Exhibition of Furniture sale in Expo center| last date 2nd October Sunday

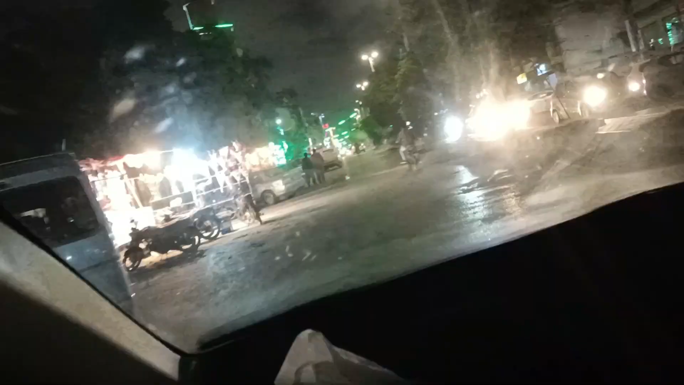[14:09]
ना सजेशन आप जरूर आइए देखिए यहाँ देखिए यहाँ पर देखिए माशाल्लाह सजाया हुआ है बहुत अच्छे से सजाया हुआ था